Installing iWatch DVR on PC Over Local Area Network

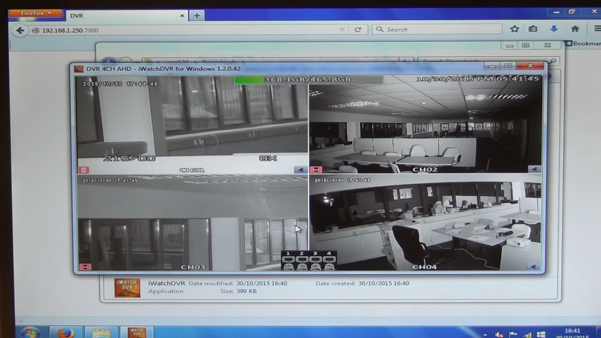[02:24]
We could type in the IP address, go directly in, log in, pull down the software onto it, put it onto a PC, and then log in. It would be exactly the same process on it. But it's just so cool and easy to be able to do this. And it's just another reason why this AHDVR is so fantastic in terms of not alone brilliant pitch quality, all the rest of it, but the ease of setup is super.